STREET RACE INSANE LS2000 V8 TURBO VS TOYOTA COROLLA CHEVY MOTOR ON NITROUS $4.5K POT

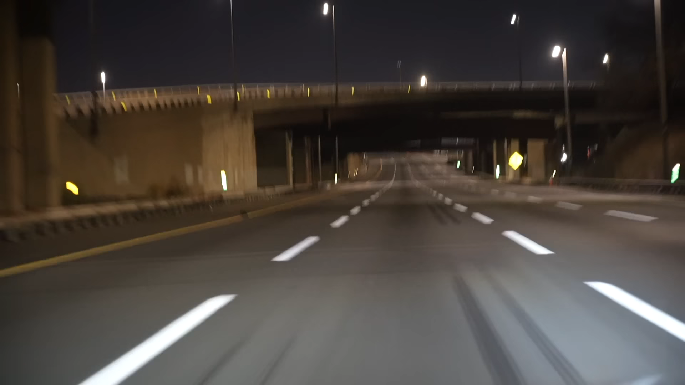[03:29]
There's not one person in sight. Oh, he just came in the look, but it was empty. It just got on the highway, look.